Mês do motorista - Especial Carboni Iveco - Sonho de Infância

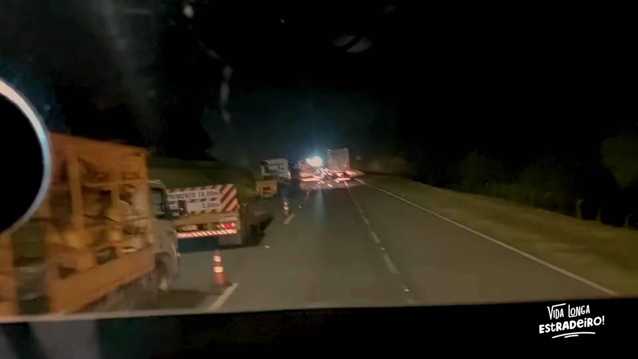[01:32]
Aquela fila básica Chegando no São José dos Pinhais aí Deve ter dado uma obra, alguma coisa aí